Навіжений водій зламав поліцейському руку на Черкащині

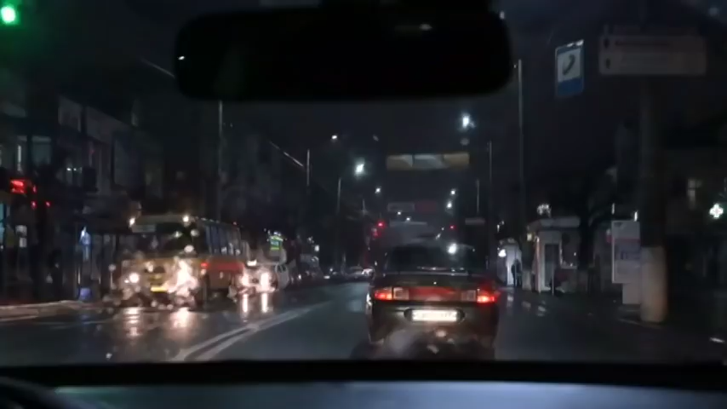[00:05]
Патрулюючи вулиці Умані, копи помічають сірий Міцубісі, який порушує правила.